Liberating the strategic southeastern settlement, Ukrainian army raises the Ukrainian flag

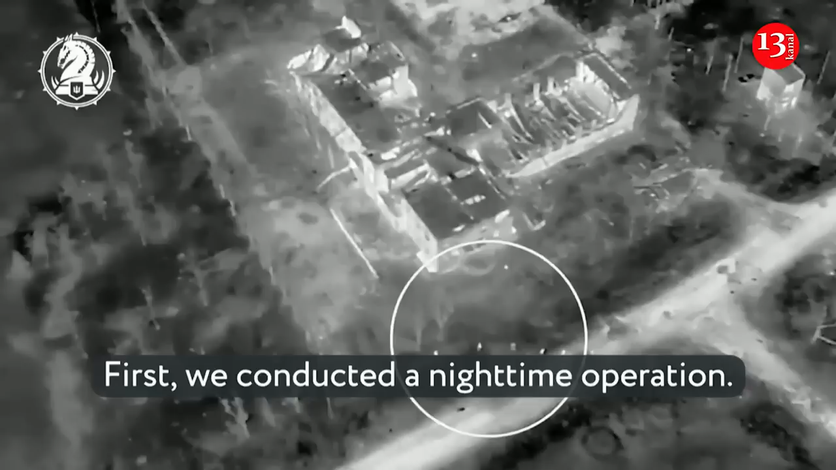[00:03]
Початку ми провели операцію нічну, підійшли непомітно, непомітно не для арти, не для кацапів, які були на еспектах.
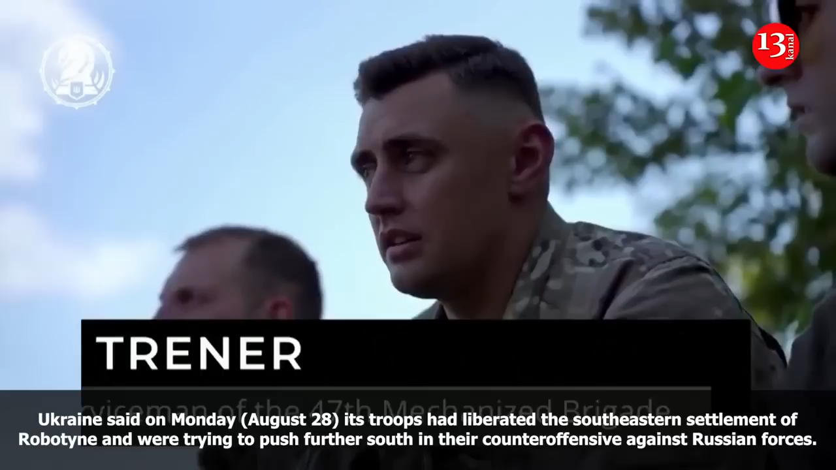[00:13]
Зайшли в будівлю, зачістили її,
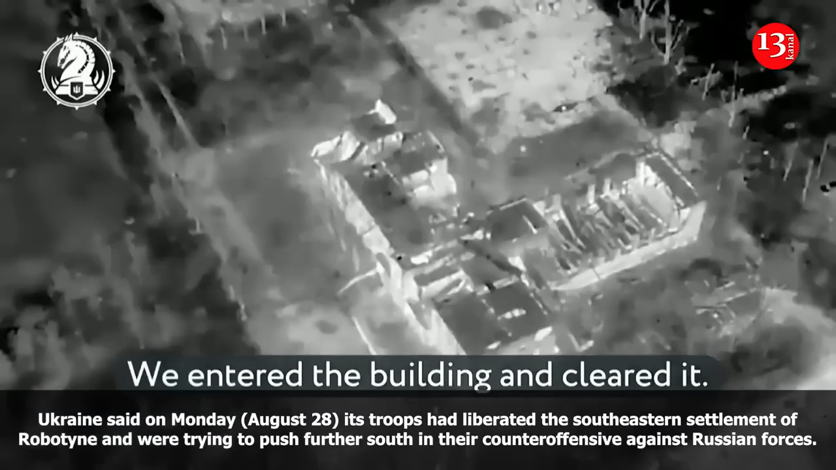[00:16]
але через те, що було достатньо темно і при нічного бачення вони не визволяють якісно помоніторити цю будівлю,
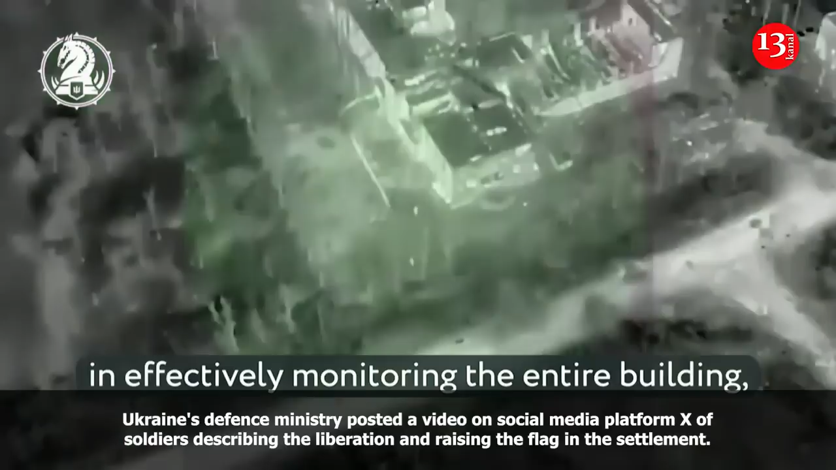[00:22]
ми не були впевнені, що ми не наткнемось на якісь розтяжки, тому що напрям, ви знаєте, дуже замінований,
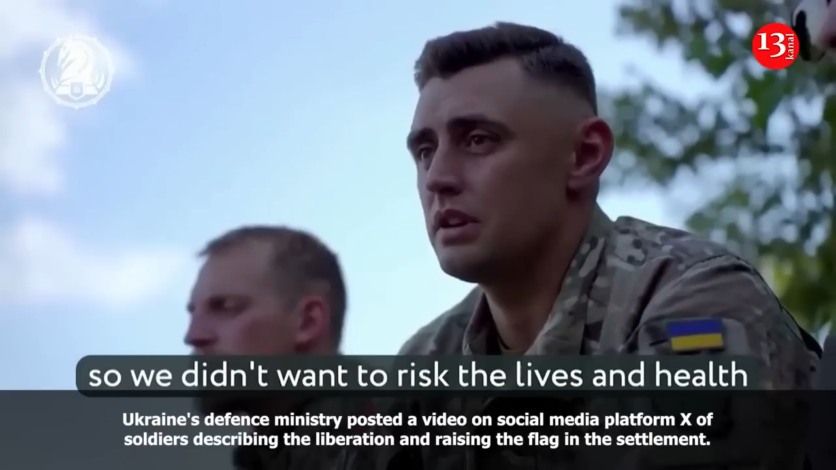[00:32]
тому ми не стали ризикувати життям та здоровим особового складу,
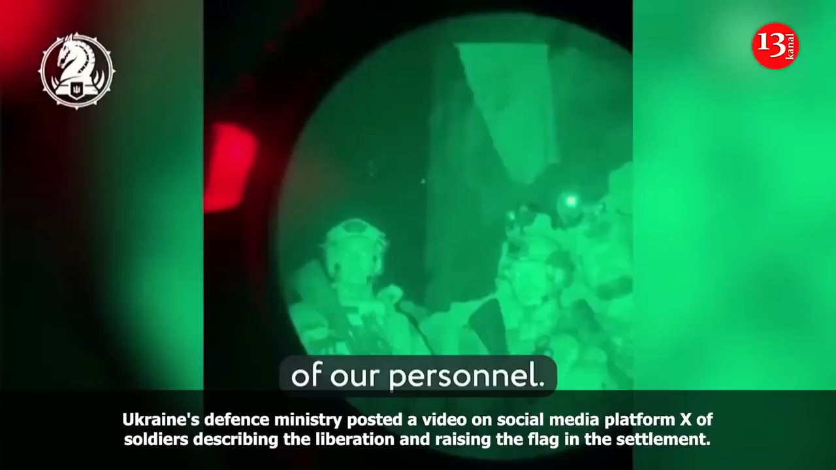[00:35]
тому ми його закріпили на першому поверсі, на породному вході.